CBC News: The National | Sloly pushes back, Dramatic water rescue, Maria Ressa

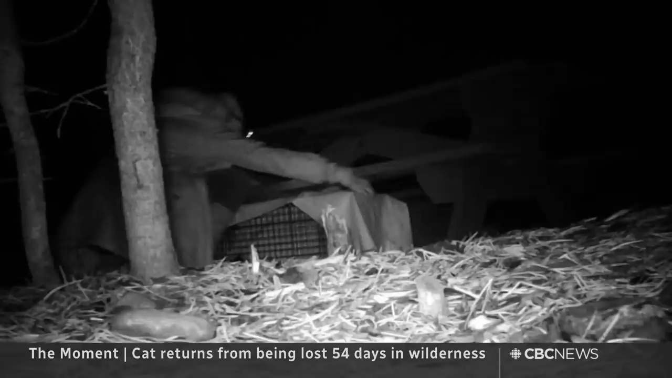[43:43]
I SAID, WHY DON'T I PUT A CAMERA UP FOR YOU WHERE YOU LOST HIM, AND LET'S SEE IF HE'S STILL THERE.
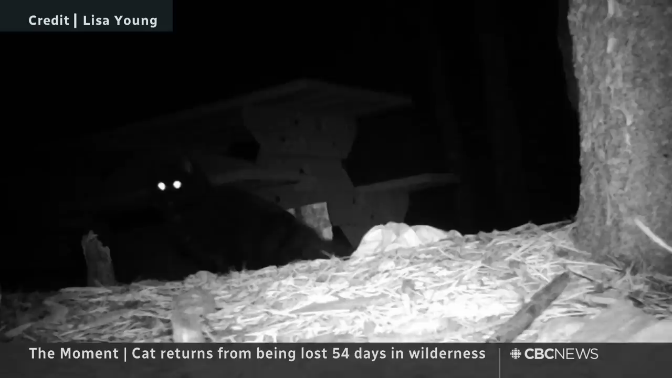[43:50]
LISA PHONED ME, AND SHE WAS LIKE, OH MY GOD, HE'S ON THE CAMERA, HE'S ON THE CAMERA, HE'S THERE.